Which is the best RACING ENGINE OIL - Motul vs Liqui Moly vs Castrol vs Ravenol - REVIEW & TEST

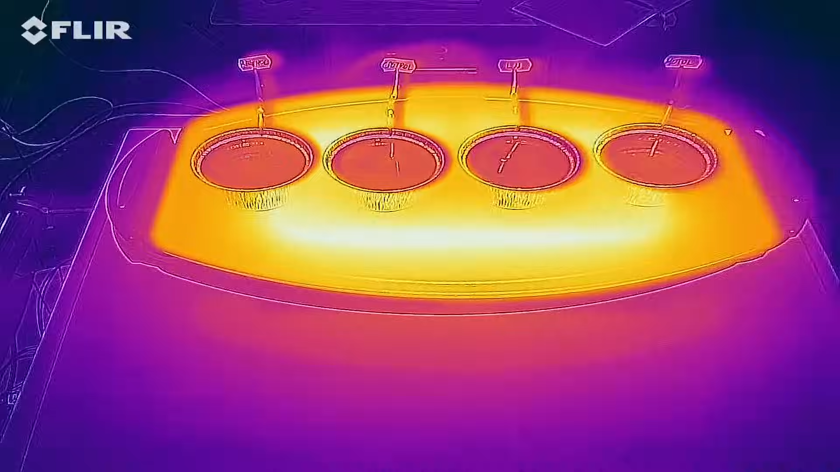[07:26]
As you can see, the Motul had the best results in this test, followed by Likimol in 2nd place, and Ravenol in 3rd place.
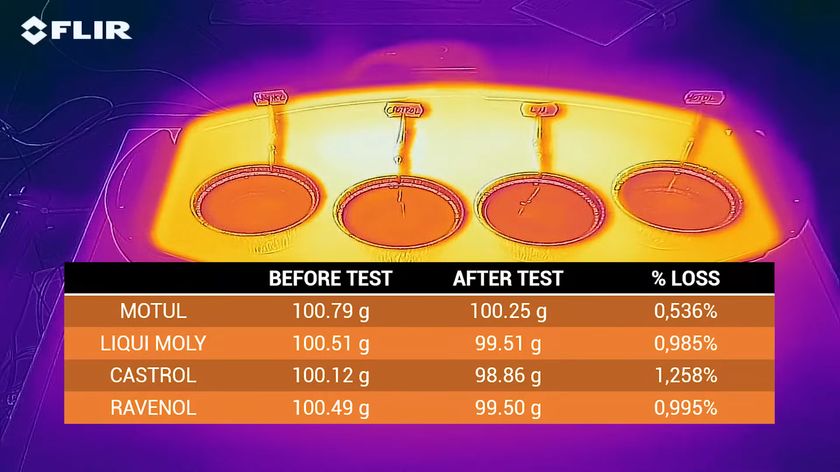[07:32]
Castrol is in last place. Now we'll continue with the viscosity test, which highlights how viscous the oil is,
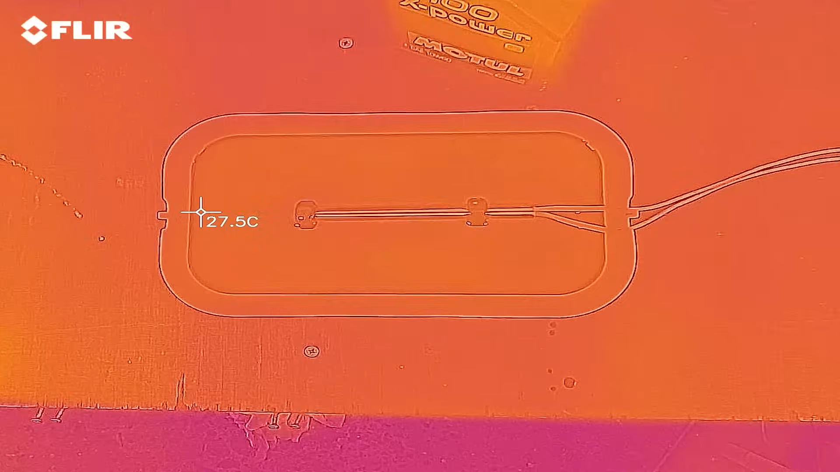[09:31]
The temperature will be monitored with the thermal vision camera,
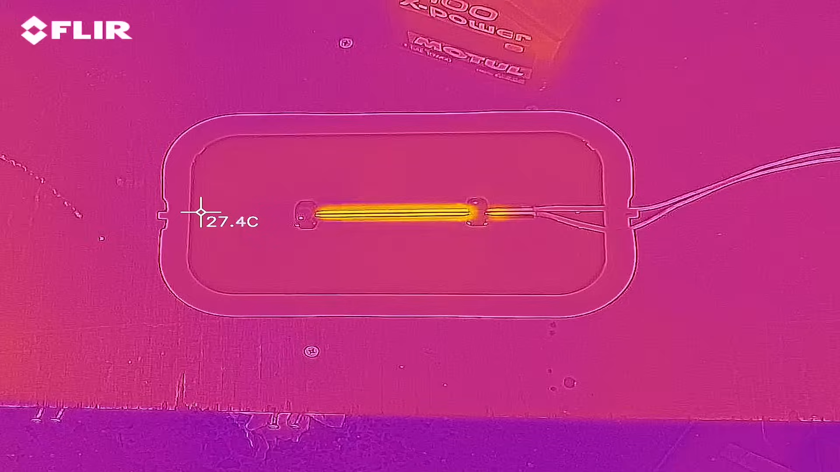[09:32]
On screen: spot 27.4°C
and on the left of the tray you can see the measuring spot. When the spot reaches 50 degrees Celsius, the timer is stopped.
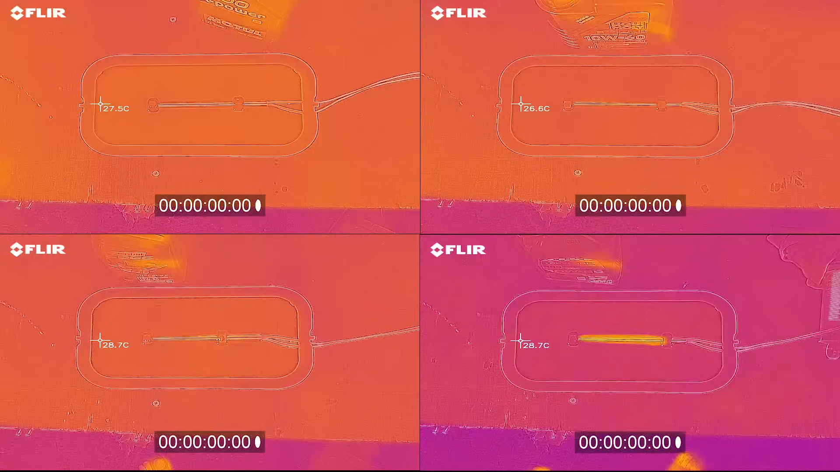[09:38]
Less time equals to a better result.